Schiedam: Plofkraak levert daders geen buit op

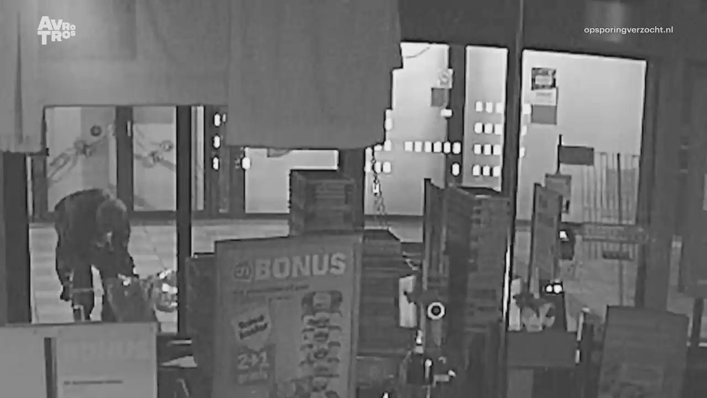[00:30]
Uit hoe hard hij wegrent als het is aangestoken, blijkt wel dat beide daders hier prima weten dat het gaat om spul met enorme kracht.
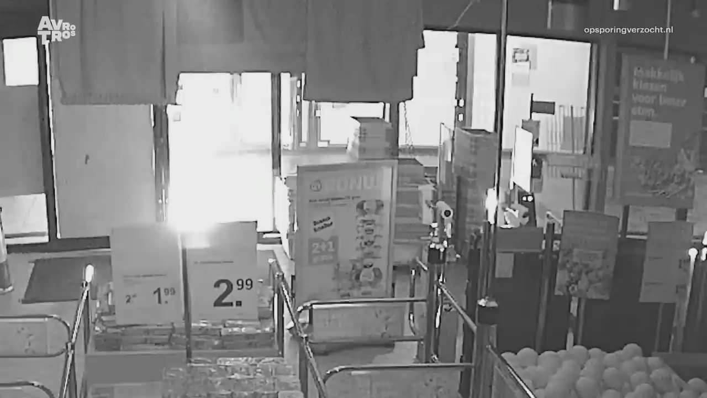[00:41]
Nadat de lont 20 seconden brandt, volgt er dit.